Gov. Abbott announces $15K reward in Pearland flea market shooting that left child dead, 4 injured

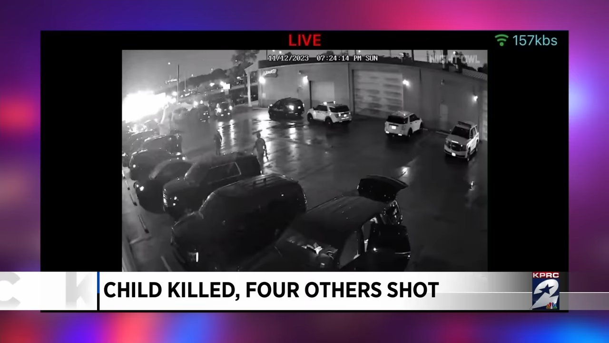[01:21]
This picture from a business across the street shows the heavy police presence as investigators work to determine a motive. We believe there's at least one more, if not two other people that actually had handguns and may have fired those firearms.